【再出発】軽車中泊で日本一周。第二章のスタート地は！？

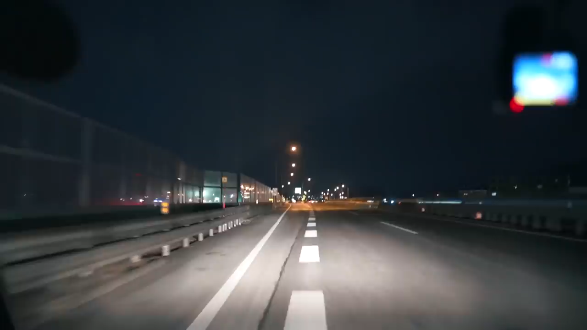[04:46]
おやつ遅く降ります安住のインターチェンジ出口です